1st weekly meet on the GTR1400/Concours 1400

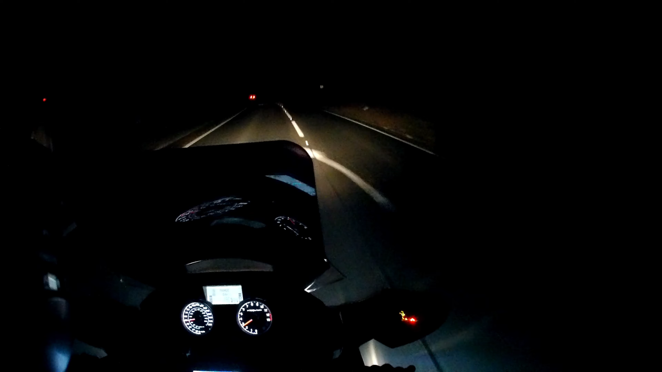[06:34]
yeah just something to do in the winter right now all that's done and we're well on our way home now in the dark and the cold